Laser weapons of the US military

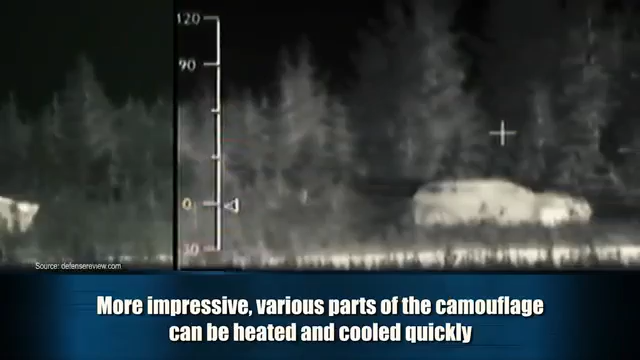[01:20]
More impressive, various parts of the camouflage can be heated and cooled quickly to make the tank look like another vehicle on an enemy's thermal imaging equipment.